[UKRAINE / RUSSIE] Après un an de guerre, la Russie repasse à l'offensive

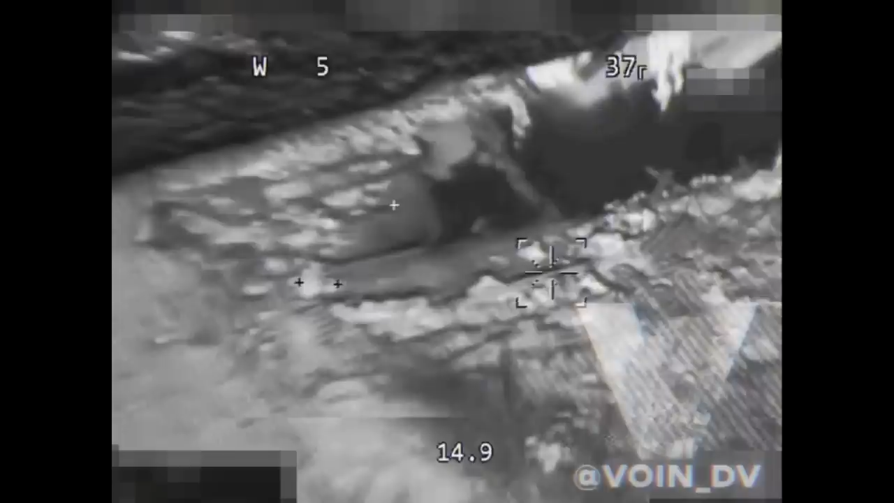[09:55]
lancés par des hélicoptères qui sont à plusieurs kilomètres de distance qui ne se mettent pas en danger par exemple ici ils tireraient sur un entrepôt
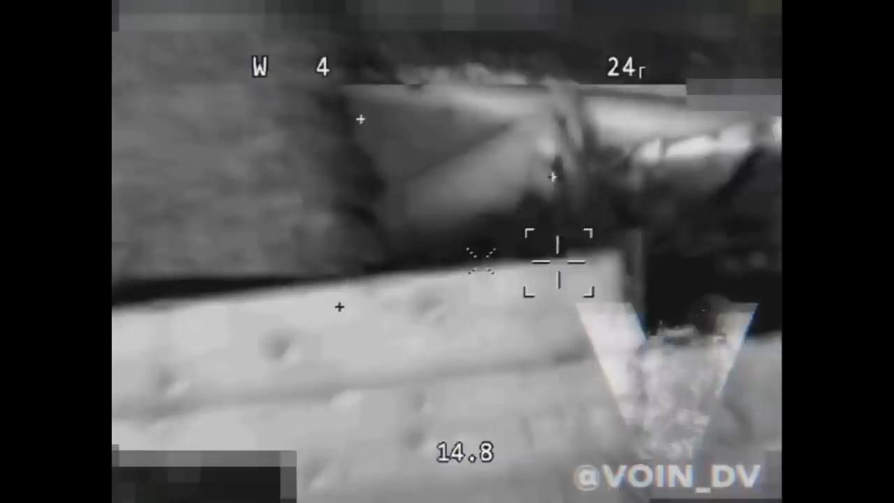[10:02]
et là ils visent la cheminée d'une usine sur laquelle il y aurait apparemment des capteurs ukrainiens donc après
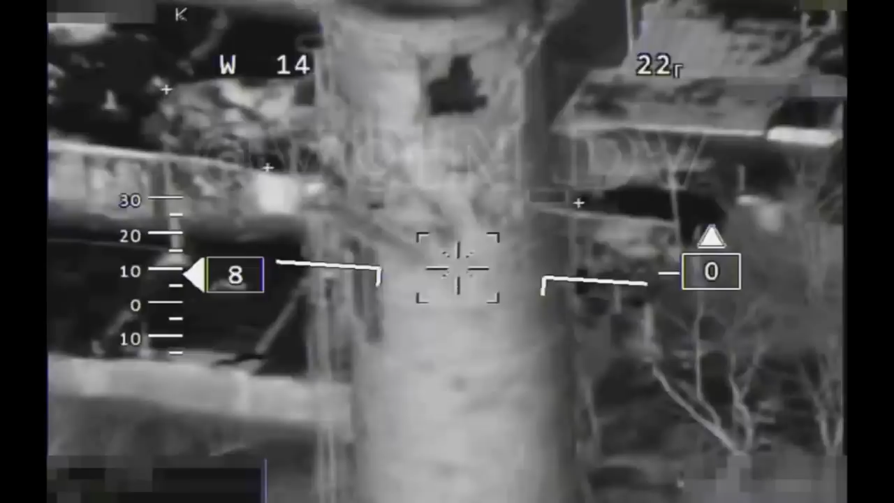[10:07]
avoir préparé le terrain du 23 jusqu'au 28 janvier il y a les troupes russes d'élite la 14ème brigade de
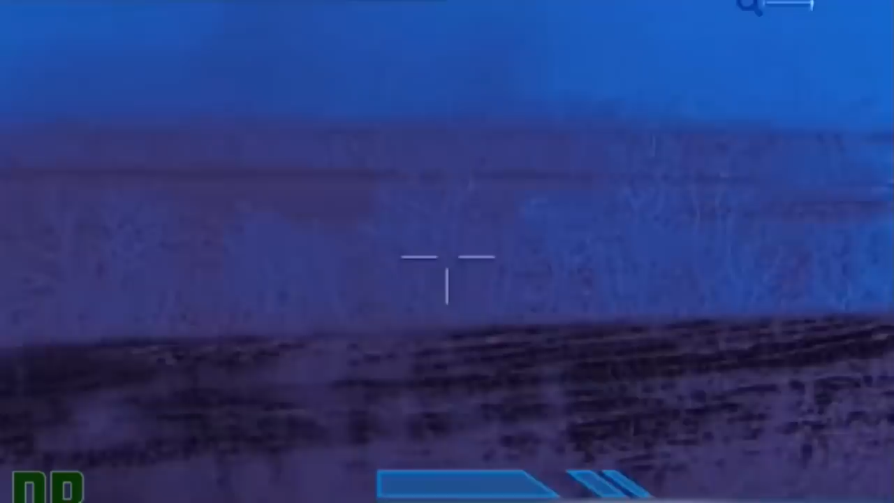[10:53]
ukrainiens ils sont cueillis par des missiles anti-chars donc c'est vraiment un
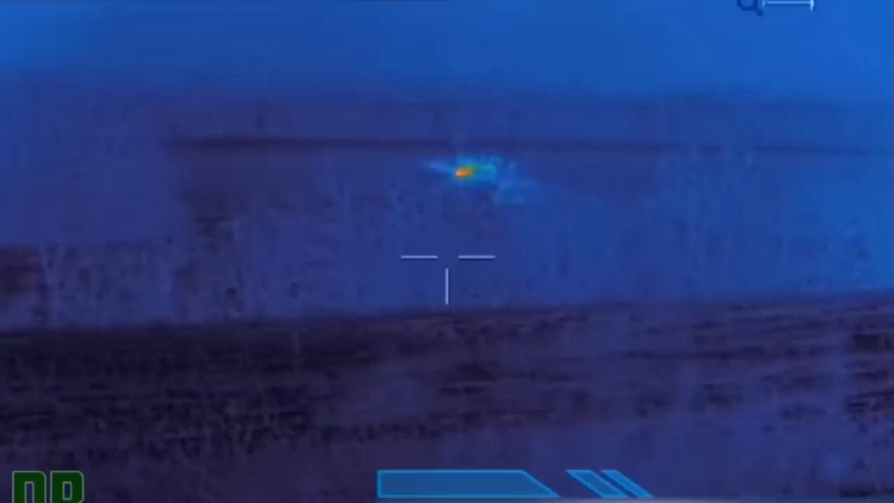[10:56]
désastre et on retrouve même quelques survivants qui tentent parfois de s'abriter des tirs dans des trous d'obus on reconnaît que ce sont des soldats
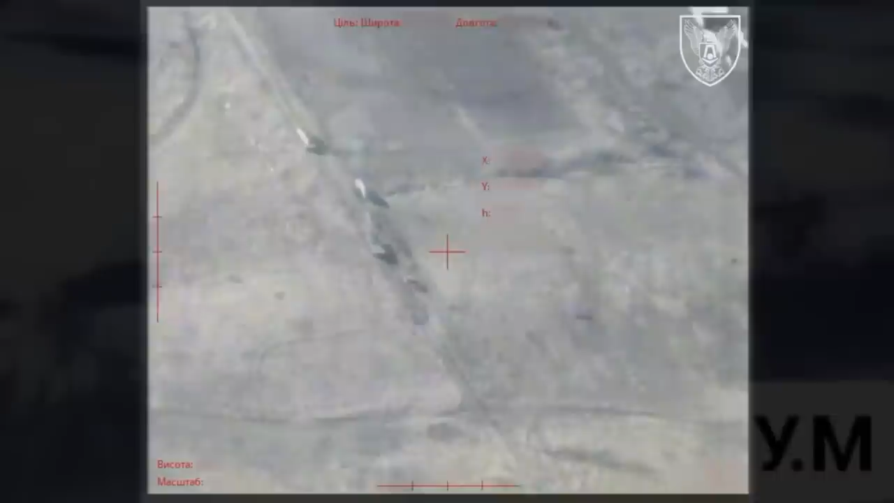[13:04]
probablement que le bilan est encore bien pire et on voit beaucoup d'images de panique des blindés qui roulent
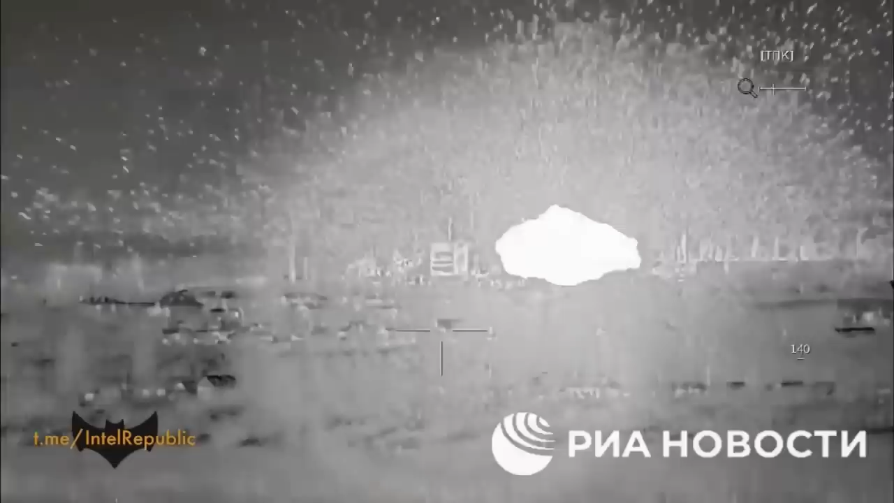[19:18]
pouvoir faire sauter quelques verrous ukrainiens c'est également ce qu'on a vu pour la première fois avec le largage de ce qui est très probablement une bombe
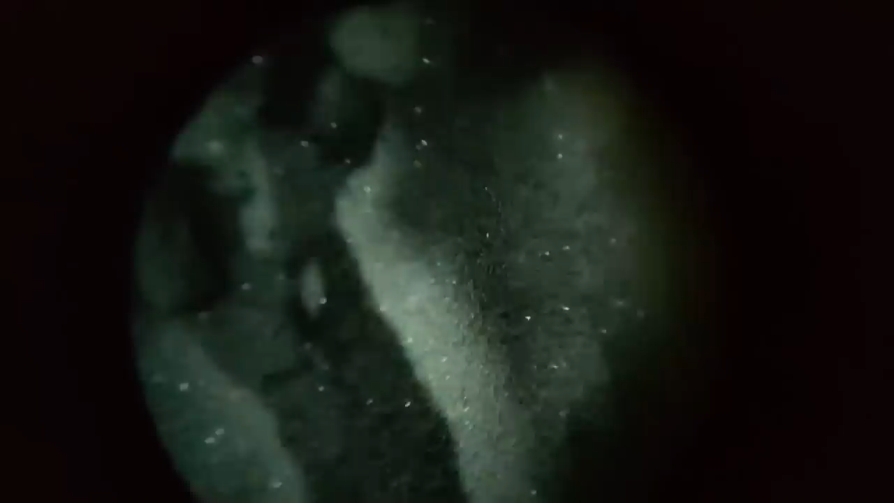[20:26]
ce sont des images qui sont exclusives qui se passent à des kilomètres de distance il n'y a absolument aucune chance pour ceux qui sont en train de traverser
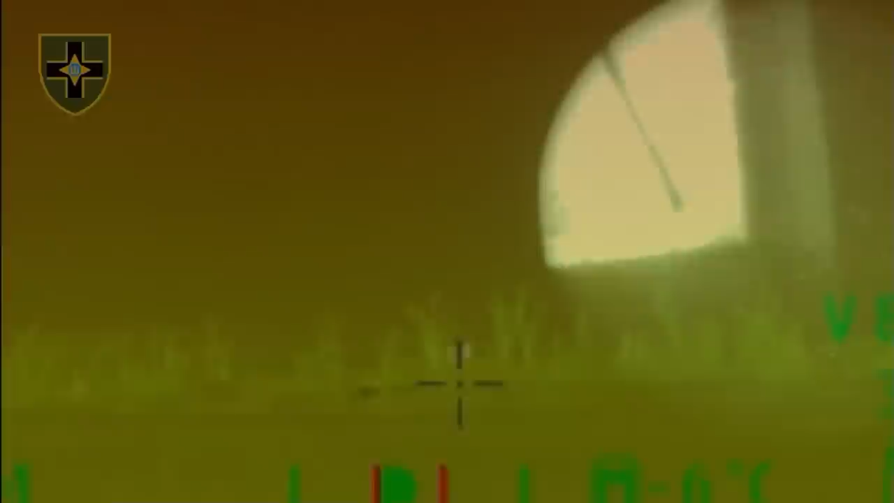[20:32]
dans les champs avec une excellente visibilité autour de Bakhmout et on a également ces
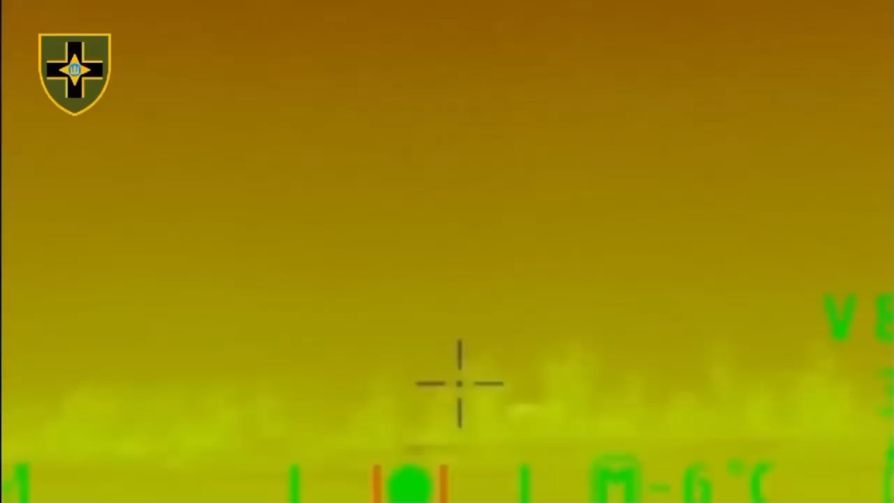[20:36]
images qui sont de nuit où les ukrainiens ont un gros avantage car ils ont beaucoup plus d'équipements de vision nocturne ici
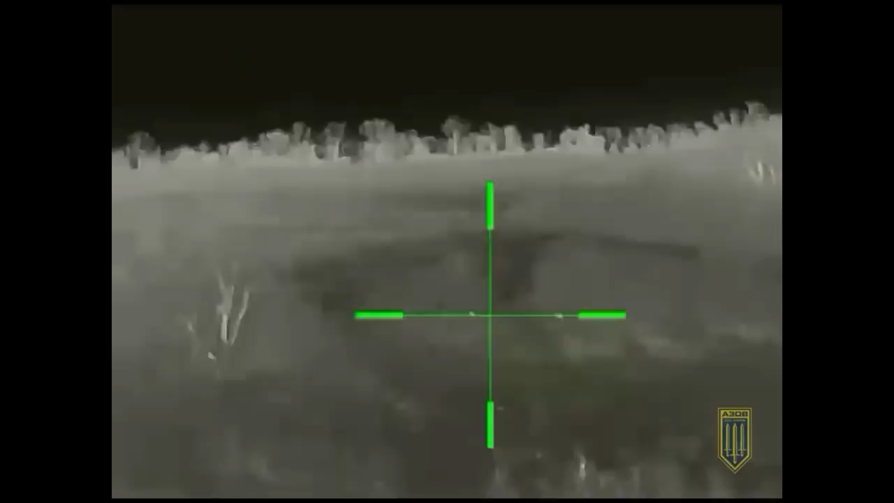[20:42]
par exemple c'est un assaut dans lequel 35 russes ont été tués avant que le reste de leur groupe ne renonce il y a également des
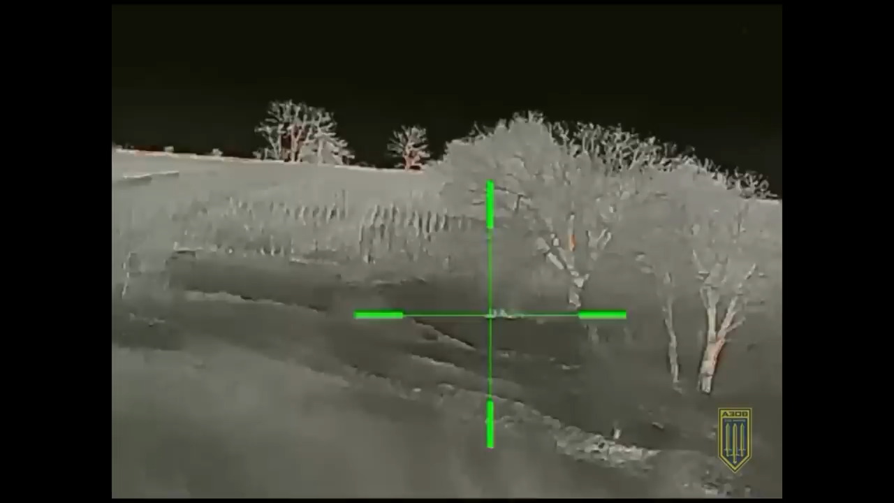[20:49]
snipers côté russe mais ils sont désavantagés puisque se trouvent dans les forêts dans les champs et donc ils ne sont pas à couvert comme ce qu'on peut avoir